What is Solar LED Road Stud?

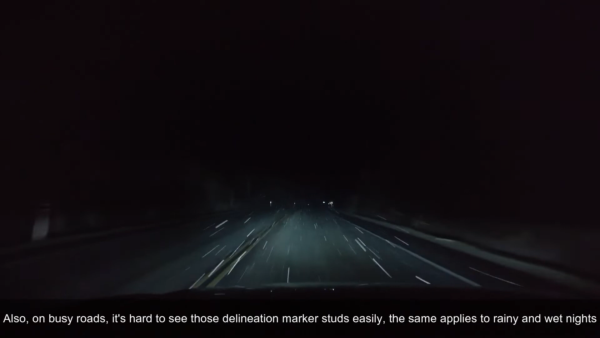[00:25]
easily the same applies to rainy and wet nights so what is the solution